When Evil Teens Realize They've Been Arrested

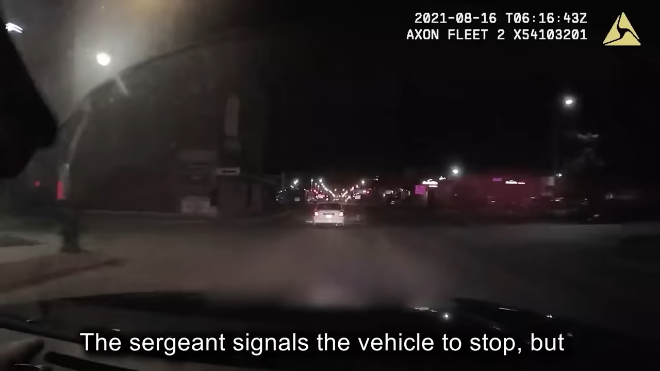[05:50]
The sergeant signals the vehicle to stop, but instead, it speeds off and runs past a stoplight.
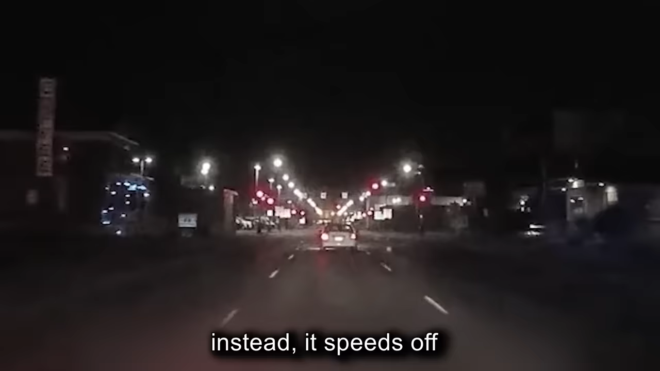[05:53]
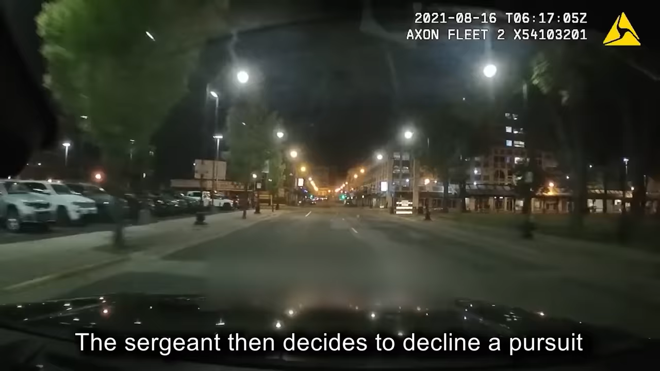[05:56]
The sergeant then decides to decline a pursuit, but alerts the other officers of the car.
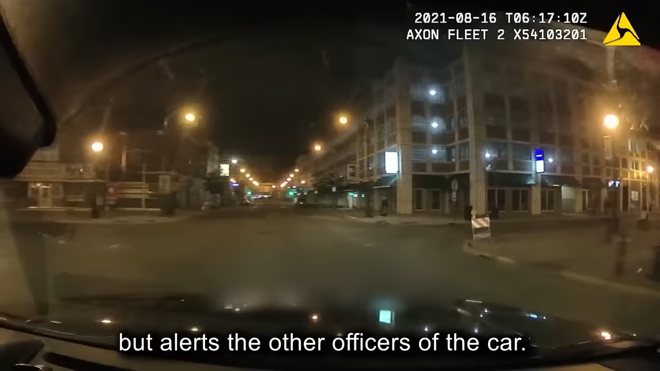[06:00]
Soon after, the vehicle crashed into a parked truck near George and Gore,
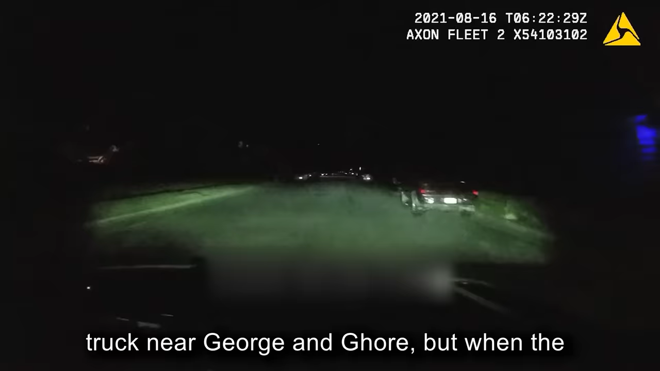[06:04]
but when the police arrived, the teens decided to run away.
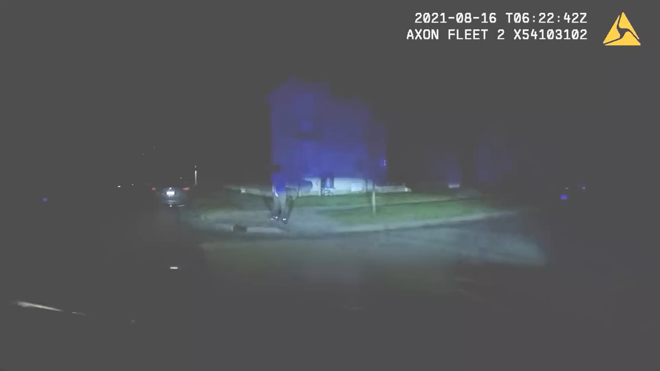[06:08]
What's up?
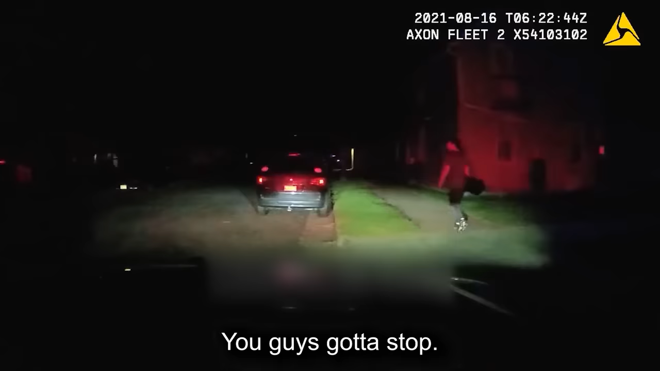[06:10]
You guys gotta stop. 40, I'm out with 2 here.
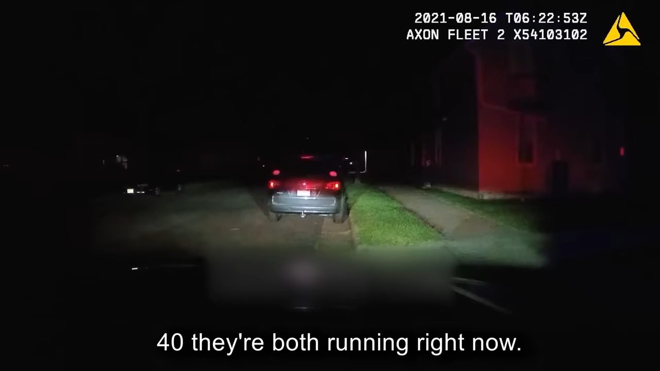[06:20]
They're both running right now. Eastbound. Super Livingston. Both eastbound